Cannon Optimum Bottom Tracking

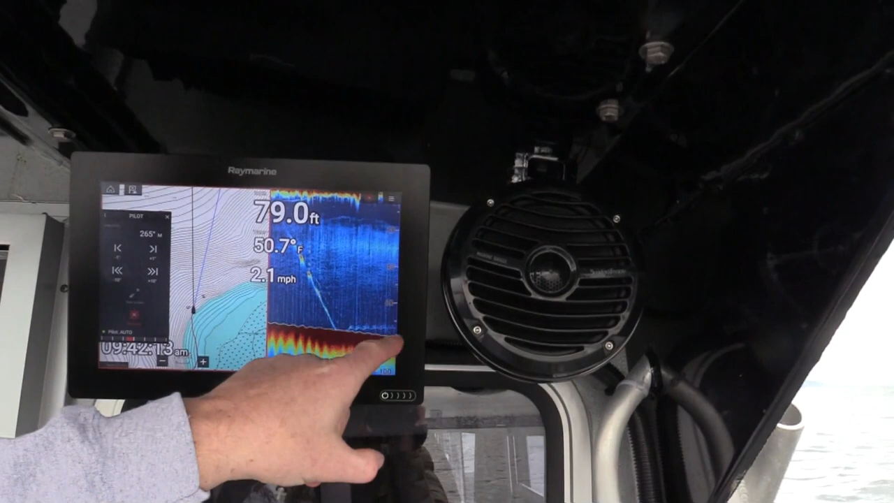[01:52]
On screen: depth 79.0 ft, water 50.7°F, speed 2.1 mph
it hit bottom and now it's up a little up a little higher we also see using the cannon
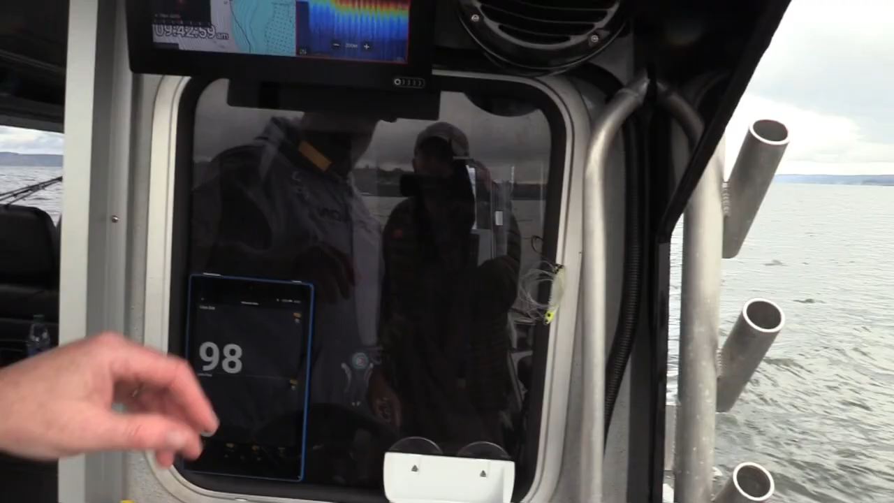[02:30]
and now we're so close to the bottom we can't actually see our ball but we
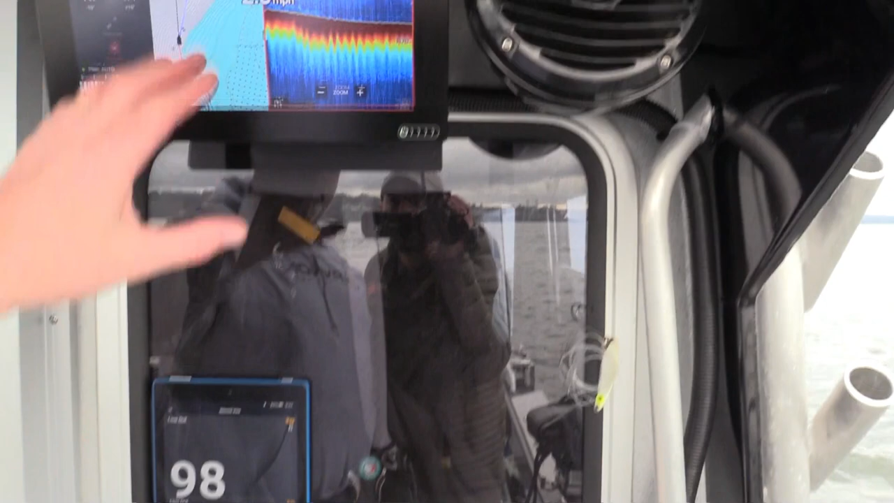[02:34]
see we see that we have 98 feet of line out on the app in 88 feet of water